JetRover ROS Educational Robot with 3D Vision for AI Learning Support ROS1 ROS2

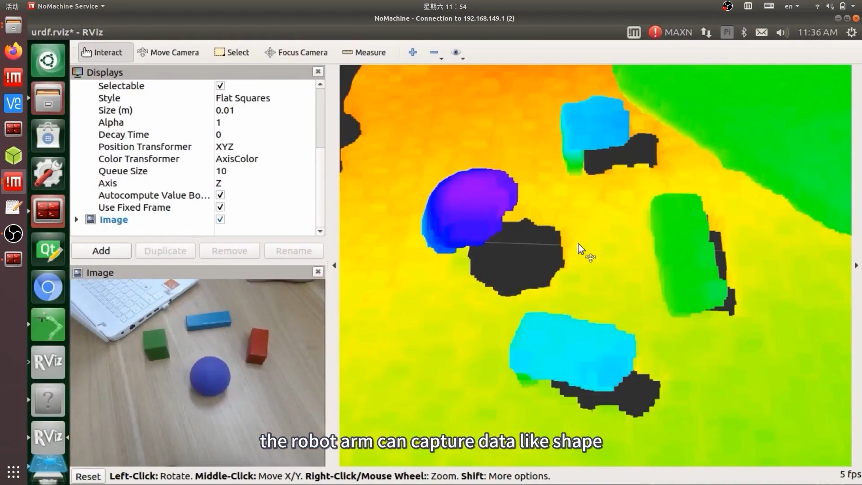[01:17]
Besides object color recognition, the robot arm can capture data like shape and layout position using the 3D point cloud image from its depth camera.
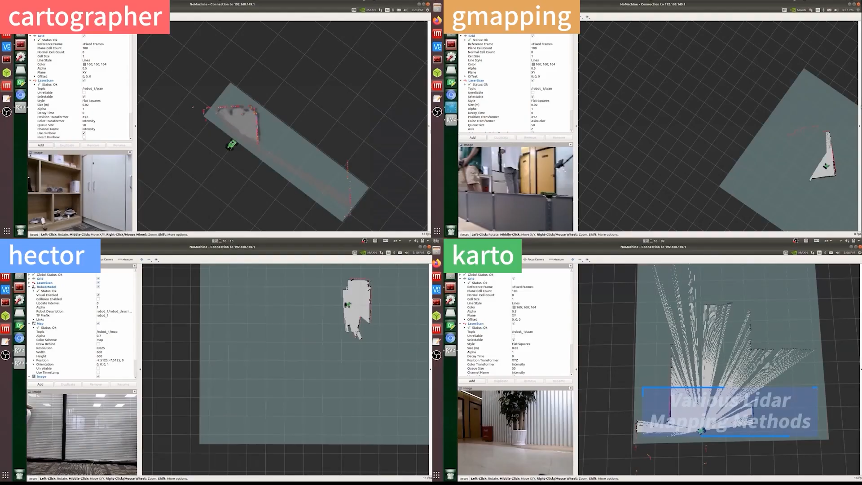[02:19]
allowing it to construct 2D maps and perform multi-point navigation in unfamiliar environments.
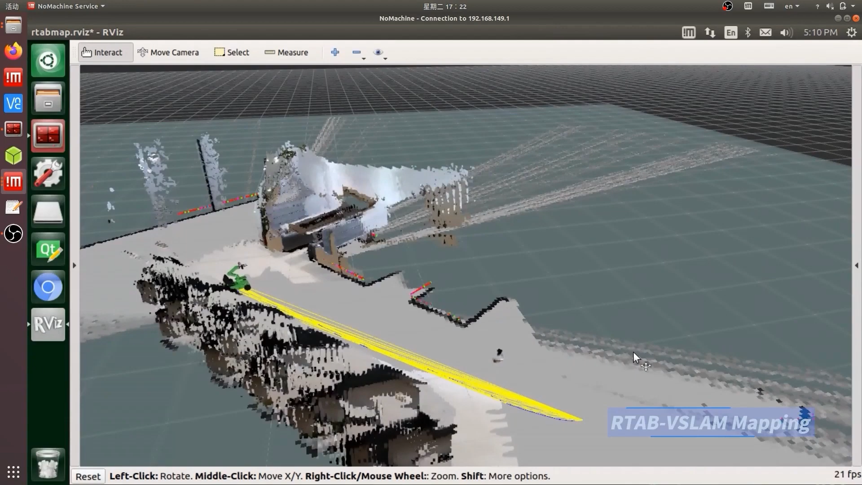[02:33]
With the integration of a 3D depth camera, it can effortlessly handle three-dimensional vision mapping and navigation.